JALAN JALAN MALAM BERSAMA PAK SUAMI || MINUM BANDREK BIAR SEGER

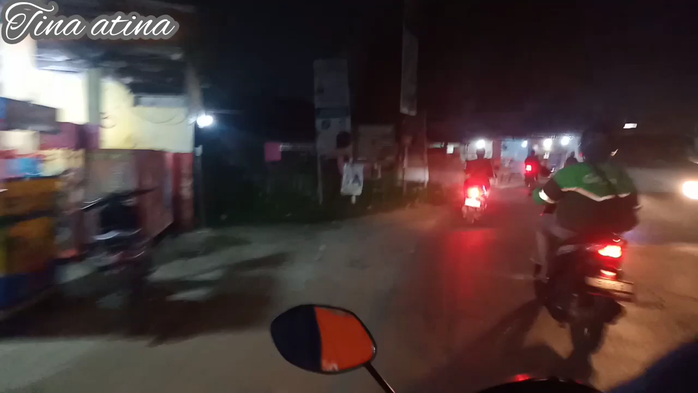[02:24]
ini suasana malam hari ya teman teman ini udah sampai di depan kecamatan ya teman teman disini tuh rame banget yang jualan teman teman
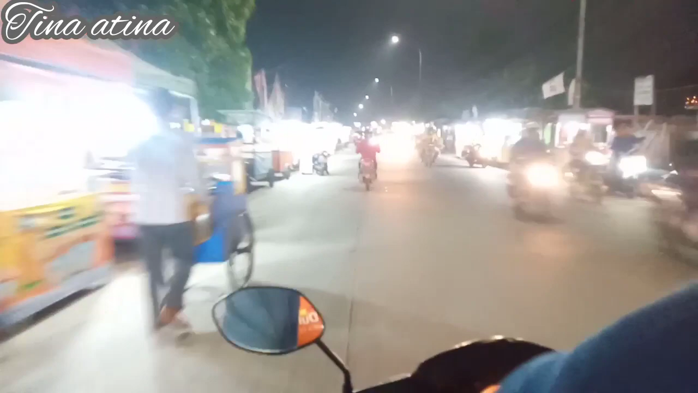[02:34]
pokoknya jajanan apa aja disini ada ya teman teman sepanjang jalan kecamatan kecamatan seri amur ya teman teman
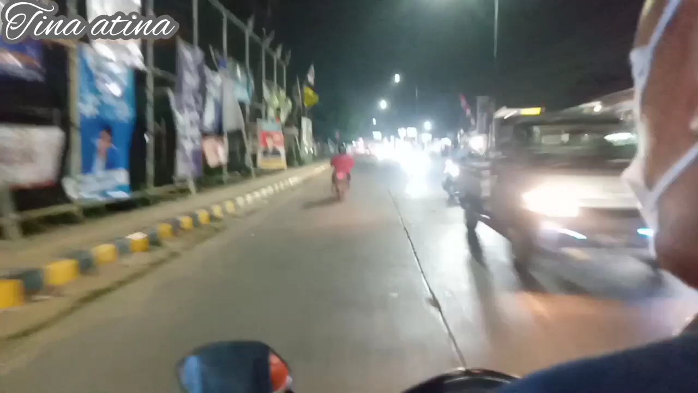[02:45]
ini gak macet ya teman teman sampai sini lancar terus ini udah sampai di jalan baru ya teman teman dan gak macet sama sekali kenapa kok perginya malem-malem batin ya soalnya kalau sore itu belum buka ya teman